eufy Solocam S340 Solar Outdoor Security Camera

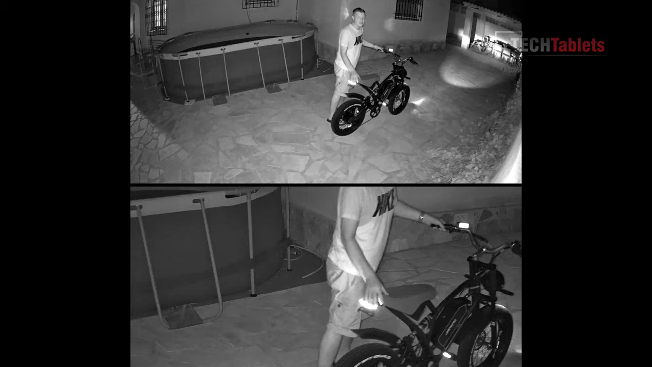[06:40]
so it's clear enough at night that you can see that I have here a electric bike and imagine this is someone stealing it hopefully not but you get that all recorded on camera and of course it's still tracking me just fine the color night vision